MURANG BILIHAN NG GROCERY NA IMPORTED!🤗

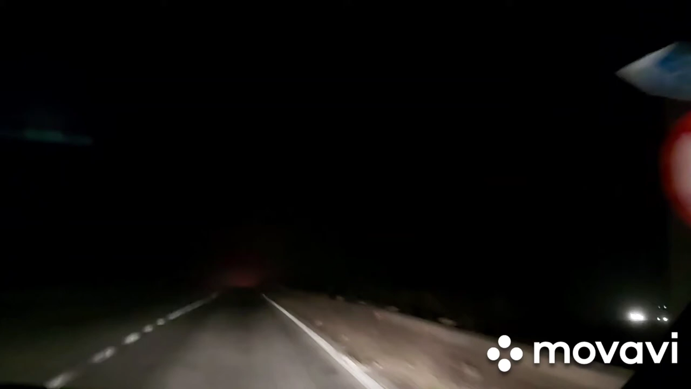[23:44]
Ang dilim niya. Andito kasi tayo sa ano, sa overpass. Over pass road. Dun yung papuntang Bucharest.